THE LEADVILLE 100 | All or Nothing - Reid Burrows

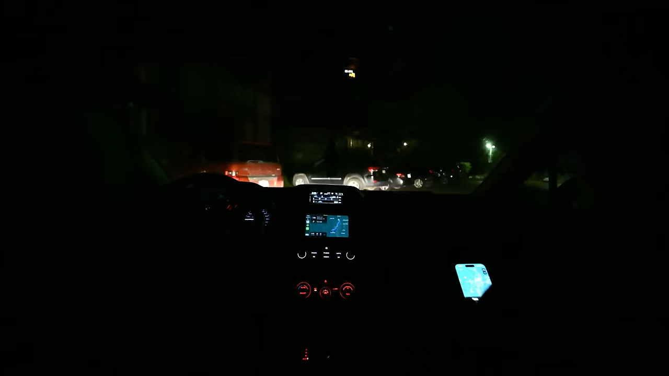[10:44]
Starting route to Leadville. Nice. Let's go. Proceed to Wheeler Place, then turn right.